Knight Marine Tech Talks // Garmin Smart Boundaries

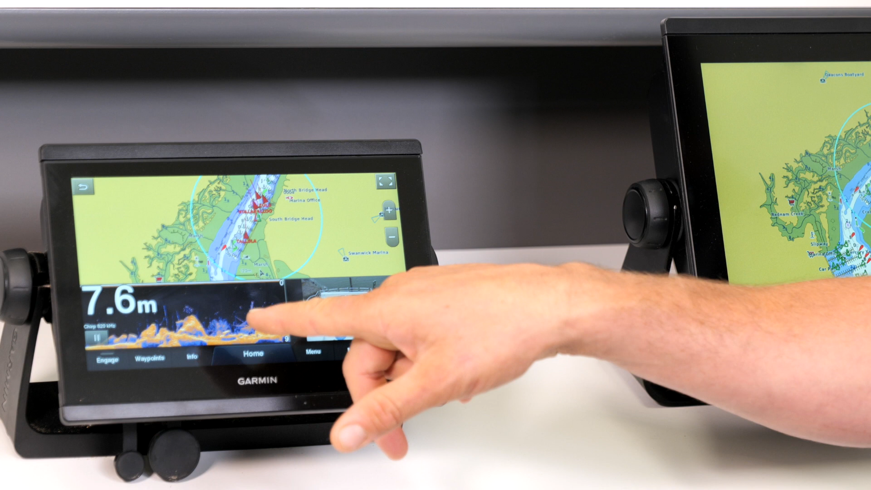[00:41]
On screen: depth 7.6 m
So you've got your chart driving in here so you can zoom close in, so we're into your berth.